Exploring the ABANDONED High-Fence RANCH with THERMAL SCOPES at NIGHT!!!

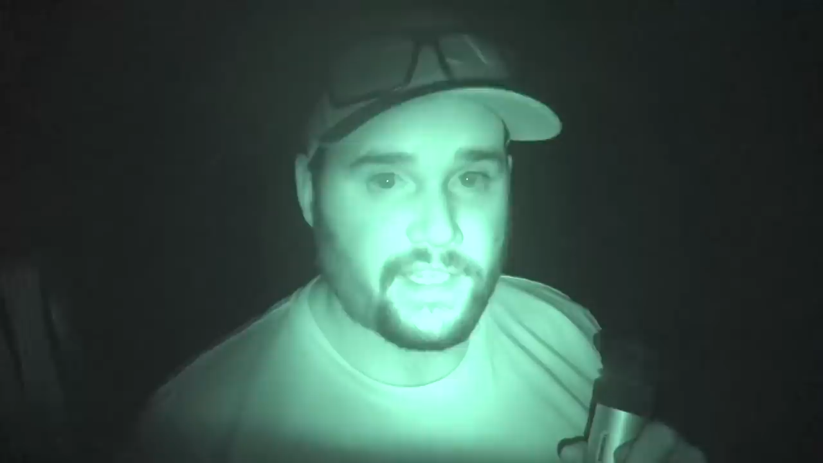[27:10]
Let's get to scanning. All right. Nothing that way. We've got a deer feeder over here, so they could be over here.
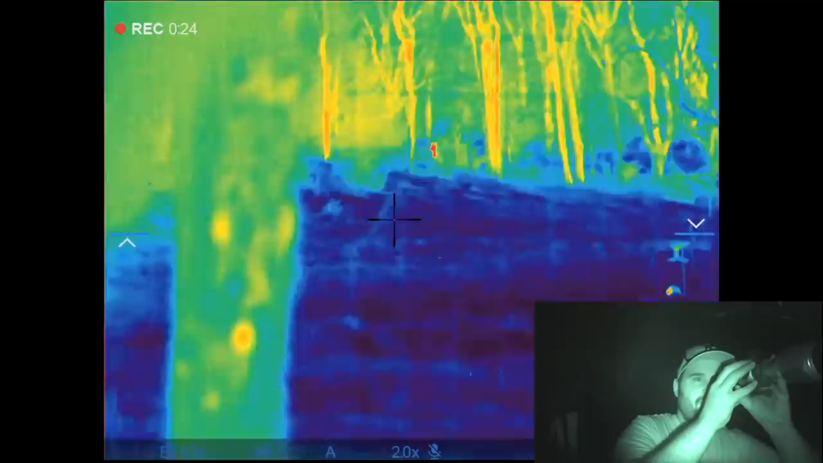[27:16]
Oh, what is that? I don't know if that's something that are just part of the tree. Oh, it's gone.
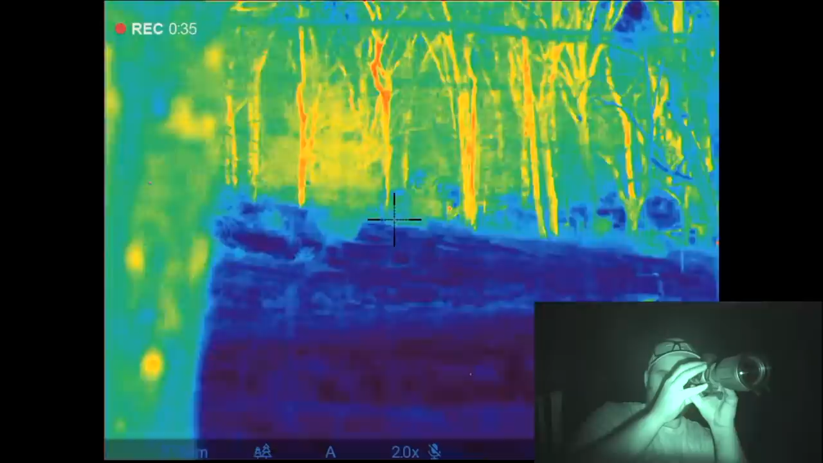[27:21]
Oh, that's definitely... Oh, bro, there's something. Oh, God, what is it? Oh, that's a deer.
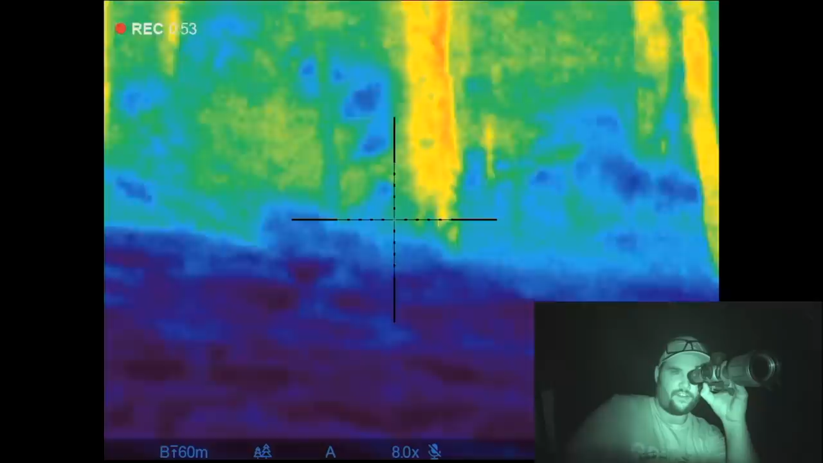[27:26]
Dude, I barely could see him next to the tree. Yeah, there's his head and his neck.
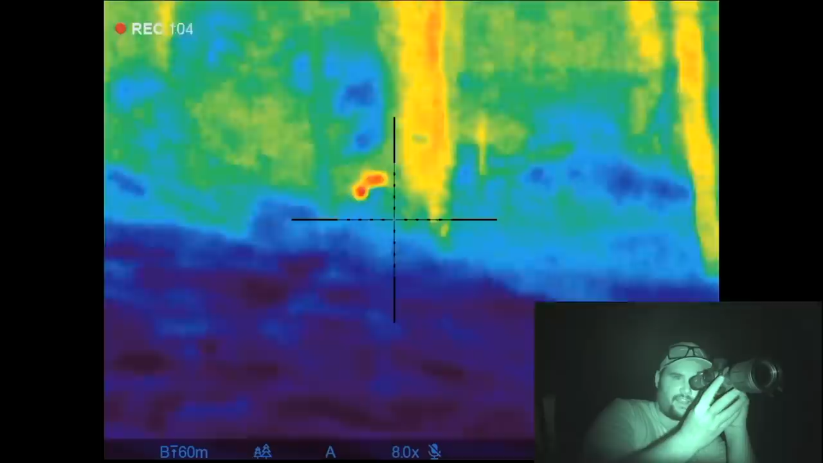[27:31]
He don't even know we're here. This is crazy. He's behind a tree. I need him to step out. He's, like, right on the other tree line. It's definitely a deer grazing. Dude, this is so crazy. Like, so weird.
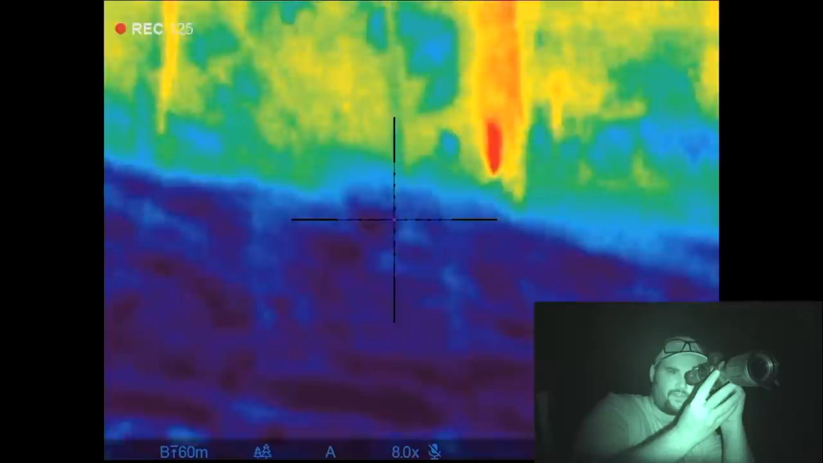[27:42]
Oh, oh, there's something under a feeder.
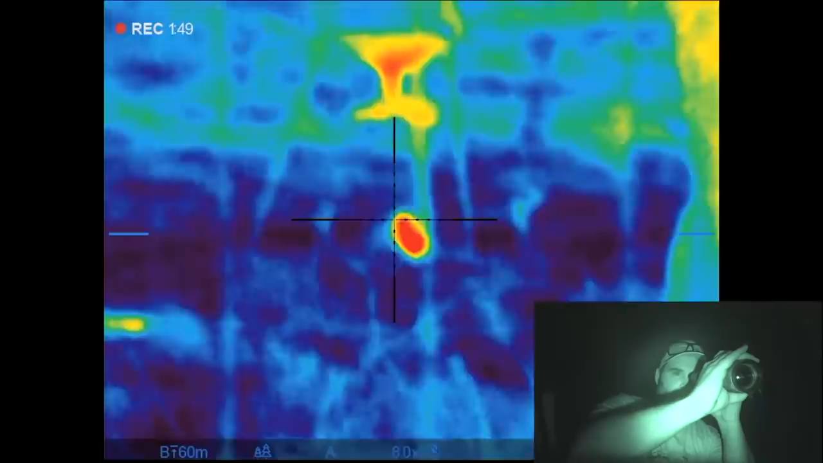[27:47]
There's something small, something really small. I bet it's a raccoon or a possum.
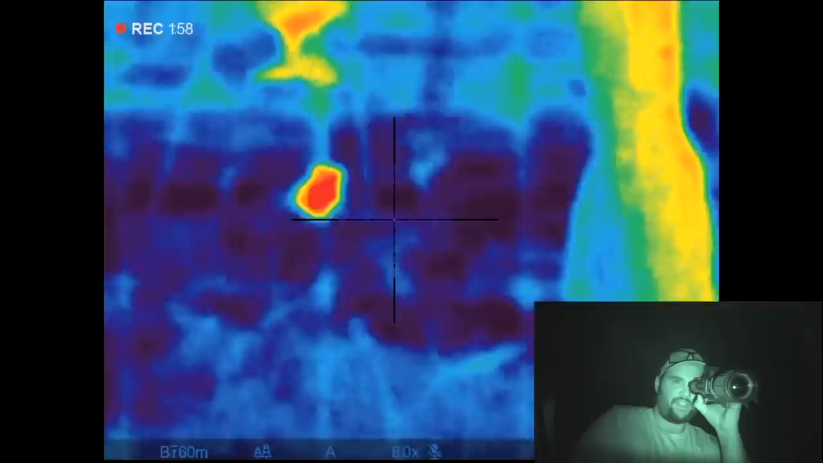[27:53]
Dude, this is crazy. Why didn't we do this sooner? I know, dude. This is sweet. Yeah, there's a raccoon. He's just sitting under there. There.
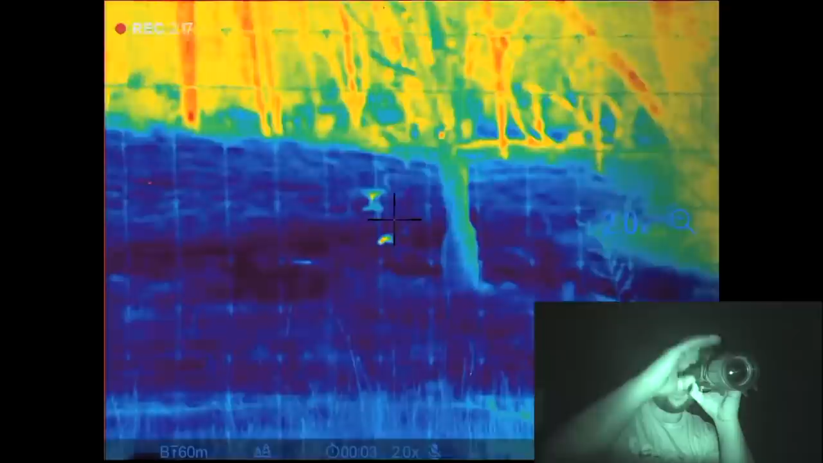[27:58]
See, now you can see that guy. Yeah, he's munching on that corn we dropped. Oh, it's a possum.
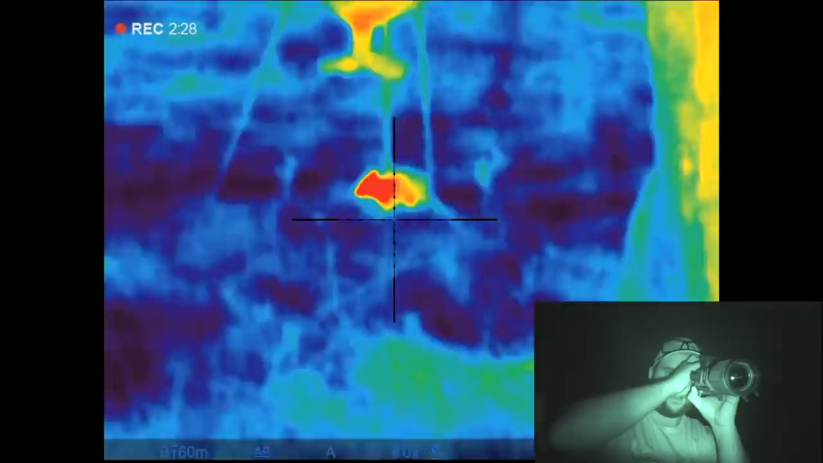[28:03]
It's a possum. I can see his eyes. Yep, look at his face. He's a possum. Dude, this is crazy. Maybe it could be a raccoon. I don't know. I was going to say, for the stuff on the feeders, we can go back and check the cameras and then actually figure out what we were looking at.
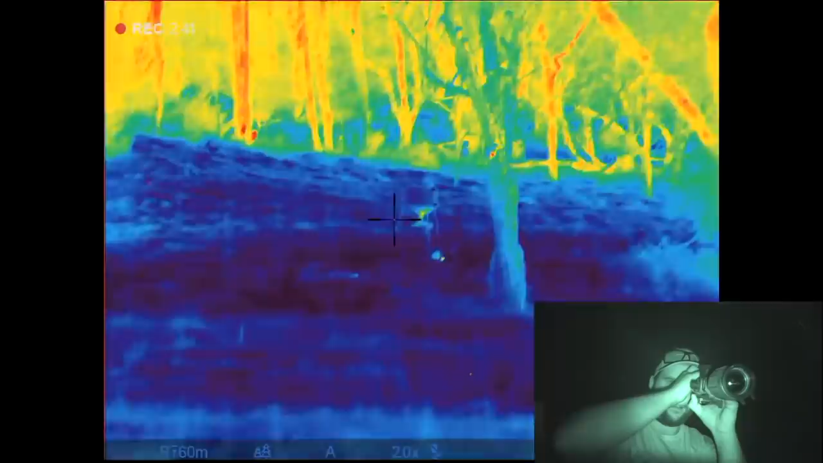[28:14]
Bro, I have my phone on me right now.
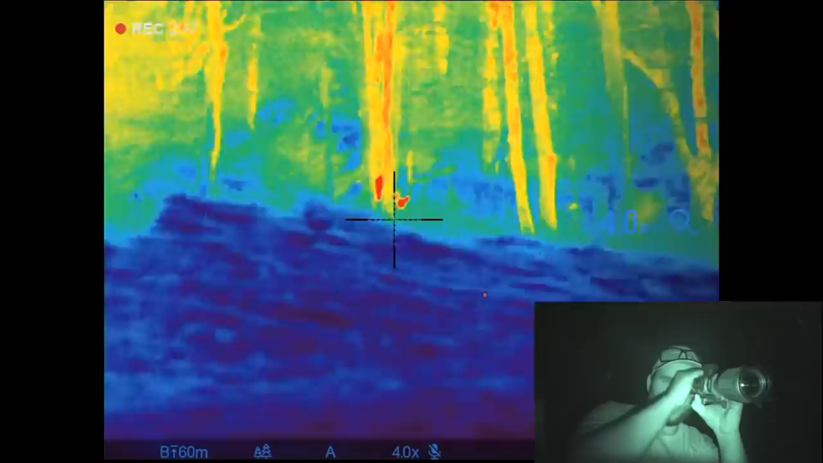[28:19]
Hang on, there's this deer. I found the deer. Here it is. Yeah, there it is. It's still behind the freaking tree. You can see its head, though.
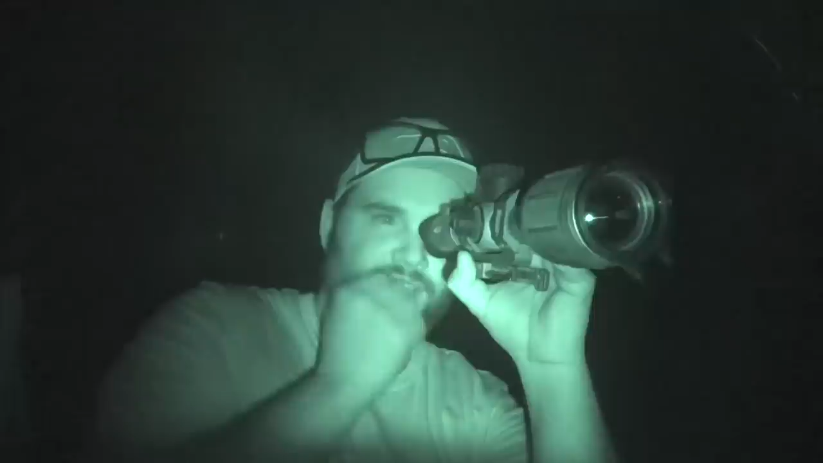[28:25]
Dude, this is wild, bro. Yeah, the quality on the scope is not doing too hot right now.
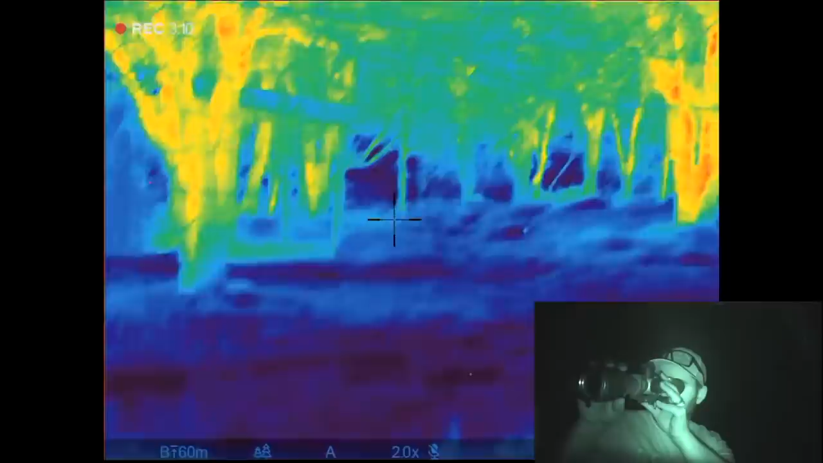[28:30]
Oh, hey, that was a good one. Oh, I see something else. Something small.
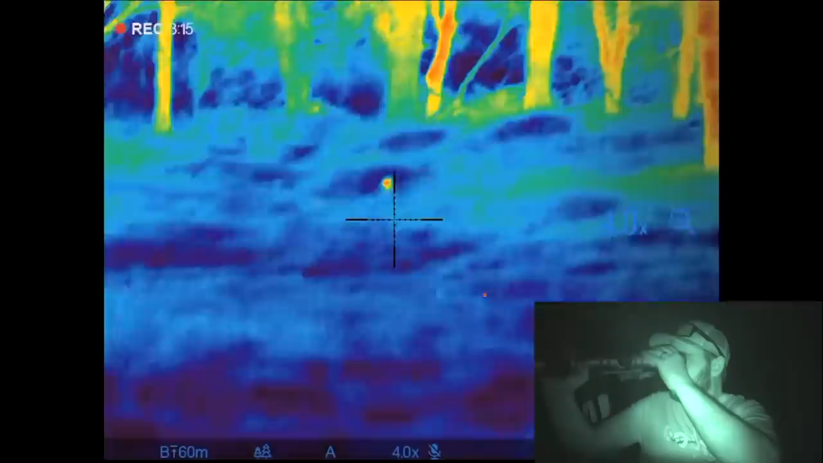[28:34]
Look at this dude.
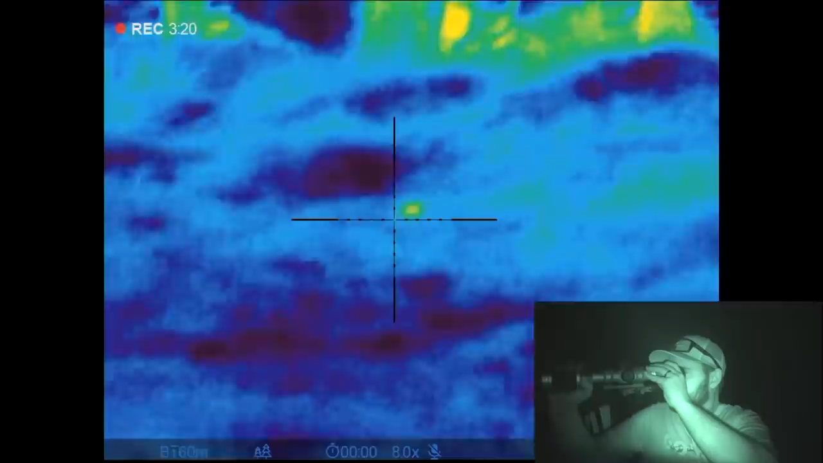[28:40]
He's moving. That's a raccoon. That's a raccoon. What is it? A raccoon? A raccoon, yeah. You can see his tail. Where'd he go?
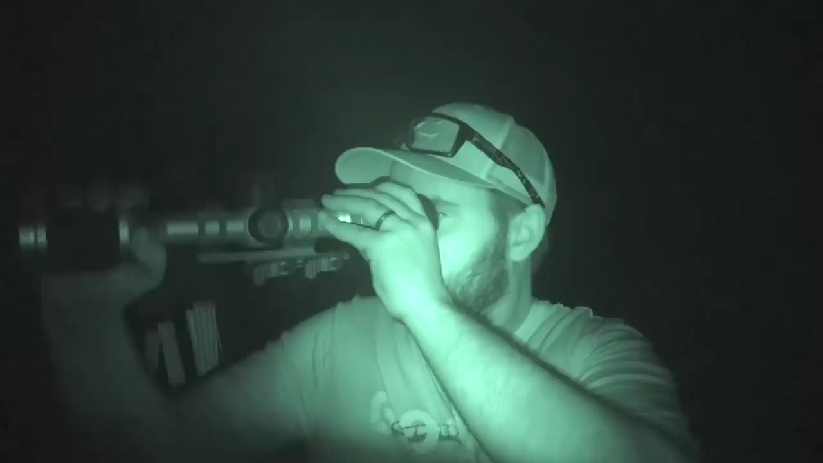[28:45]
Where'd he go? What the heck? Oh, there he is.
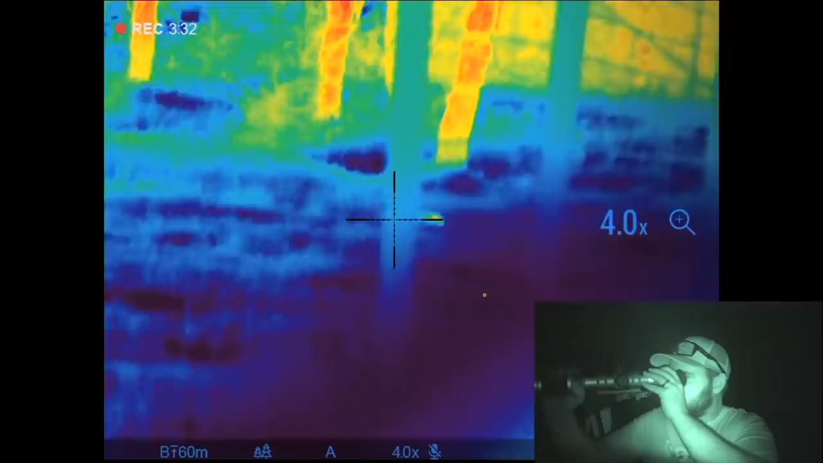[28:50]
Yeah, you can see his fluffy tail behind him, dude. There's literally a raccoon going right towards the cabin. Look, the cabin's right.
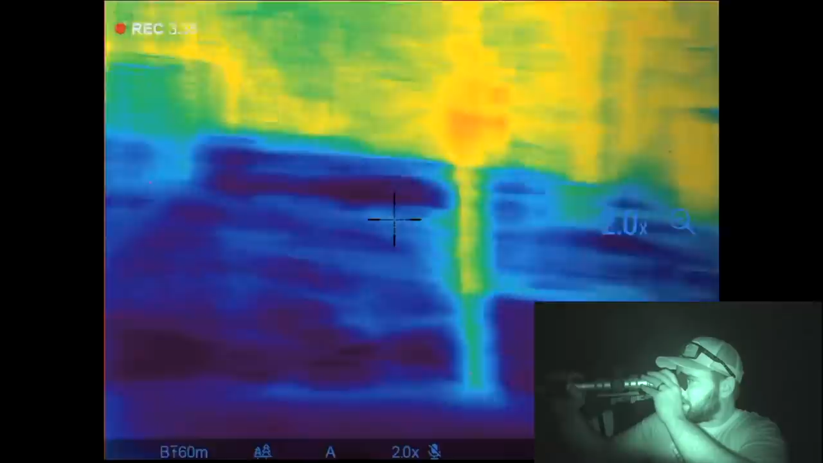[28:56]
That's the cabin. He's headed right towards it. I don't know where he went now. Dude, this is wild, bro.
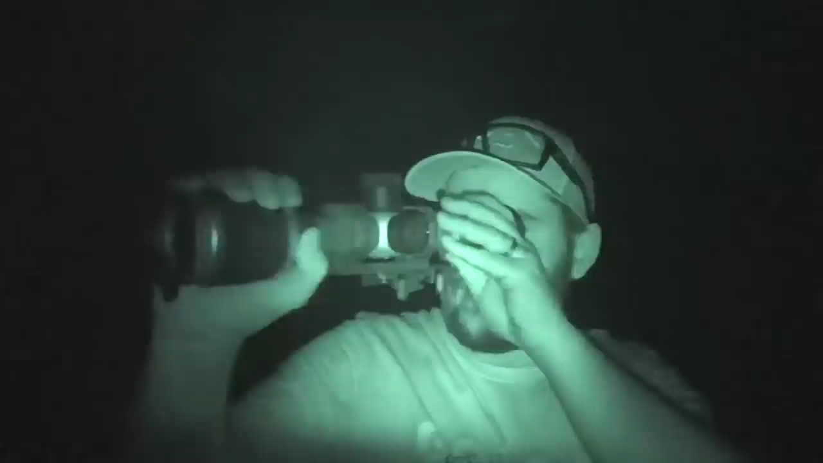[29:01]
We haven't even... Oh, there's the deer. There it is.
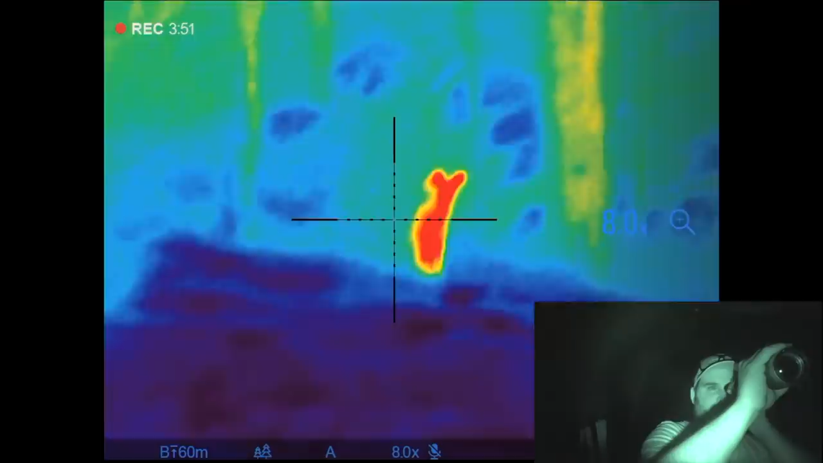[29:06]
Now you guys can get a good look at him. We haven't even driven 20 yards.
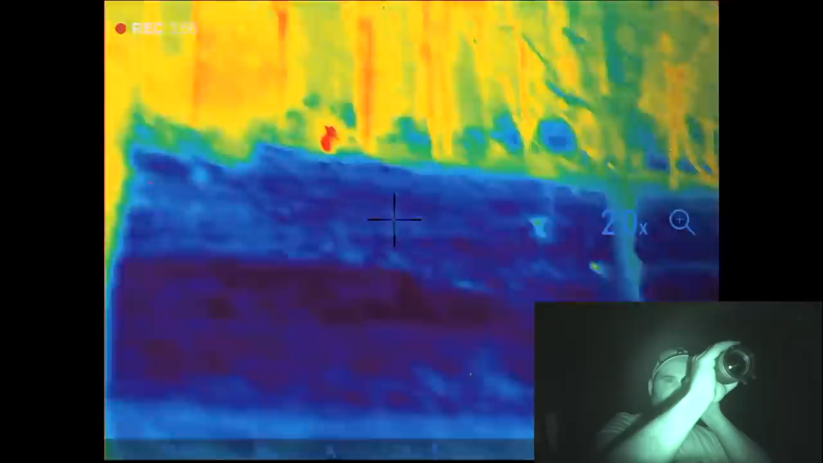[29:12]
Dude, we literally haven't driven. I've seen three animals. And then there's your little... That looks like an opossum.
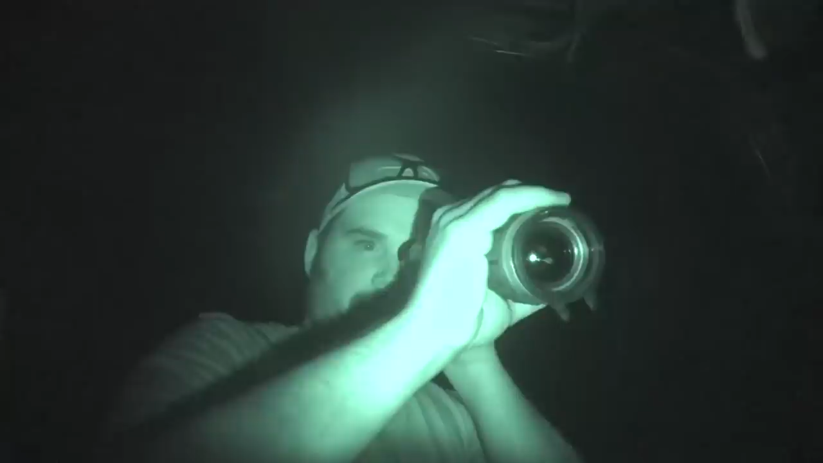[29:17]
Right there. We haven't even gotten to the good stuff yet. I don't see anything else.
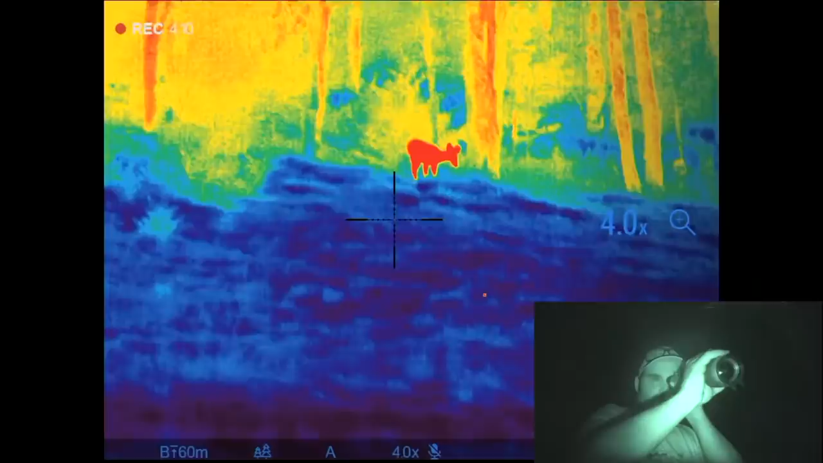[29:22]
Dude, now you can see the deer. Clear as day. Yeah, there's a deer right there.
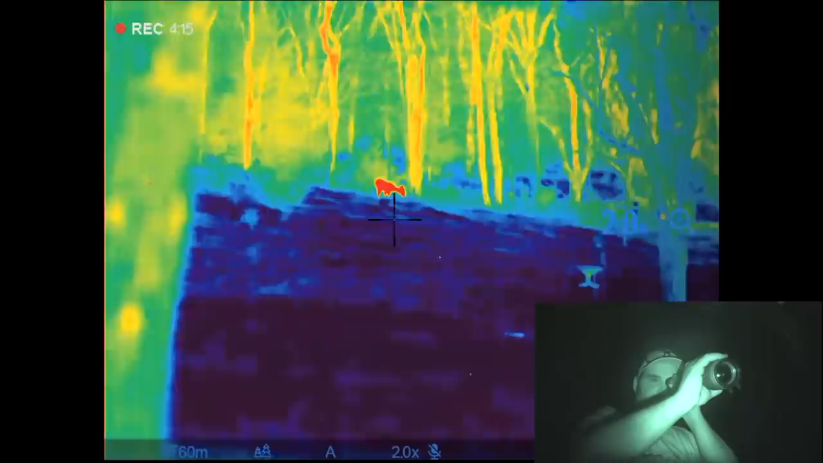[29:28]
Dude, this is about to be crazy. We literally haven't even left the cabin yet. I haven't even left.